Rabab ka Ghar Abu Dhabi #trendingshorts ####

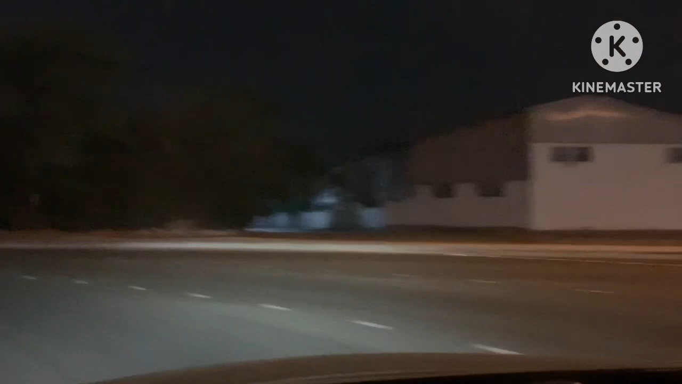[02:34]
अभी नजदीक में देखेंगा कोई मार्केट है अभी तो पूरा देखो बंदर ज्यादा नहीं है थोड़ा दुकान खुला है अभी तो कुछ आदन चलने लगा ट्रॉला वगएरा कुछ जा रहे हैं
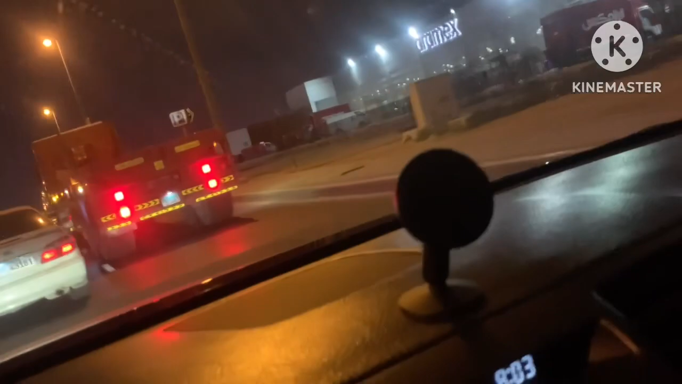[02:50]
यह देखो लेकिन है देखेंगे अभी
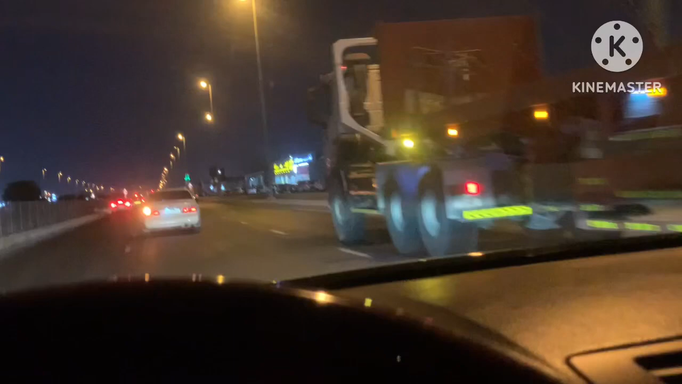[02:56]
कोई अच्छा दुकान खुलाएगा तो कोई मार्केट है उसमें जाएंगी अभी चोटा गाड़ी-गुडी का तो मार्केट कोई खुल गया है और
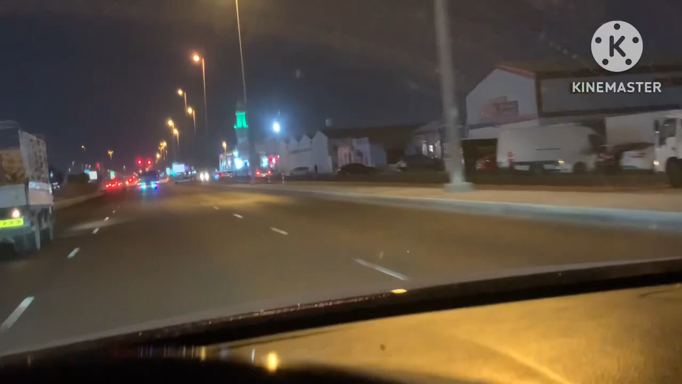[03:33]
तो इसलिए थोड़ा सा बंद हो जाएगा तो लेकिन अभी करम फरम है नहीं यह बंद है कि अभी खुल गया कि इसे को पूरा मार्केट खुला हुआ है अभी अजान हुआ आठ बज की चार मिंट पर इसमें
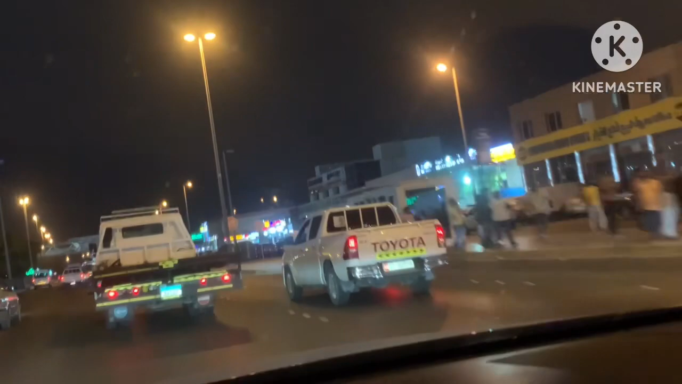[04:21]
अभी दूसरी मार्केट में जाएगा कोई
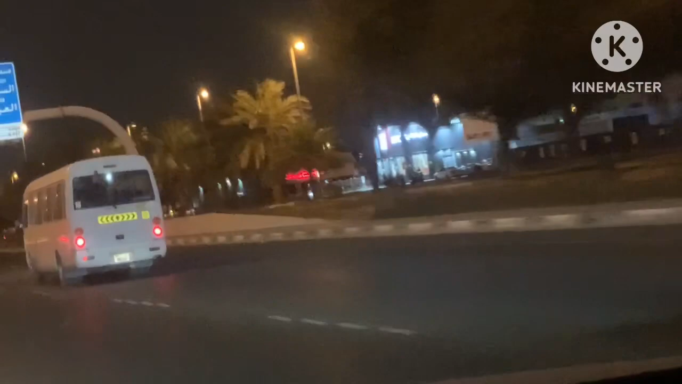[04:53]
तो अभी चले जाएंगे दूसरी जगह देखेंगे तो कॉनसी जगह जाएंगे देखते हैं कॉनसी एरबोर्ट
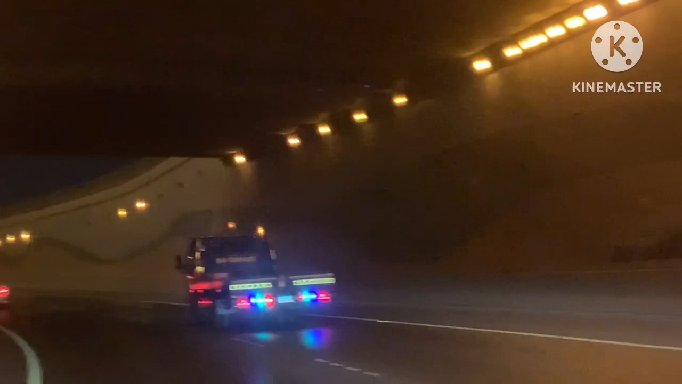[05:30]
बटा कॉबरी है अभी देख रोड जादा बीड नहीं है यह दो इतर से निकलने के टैम में मुस्टाफा बहुत टैम लगता है